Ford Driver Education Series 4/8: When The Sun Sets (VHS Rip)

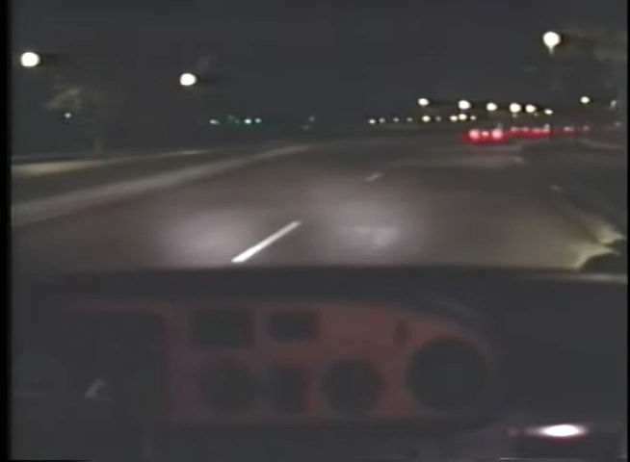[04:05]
Look ahead to the full reach of your headlights and beyond for taillights and signs and whatever you can see. And don't make the mistake I just did. What'd you call it, Robbie?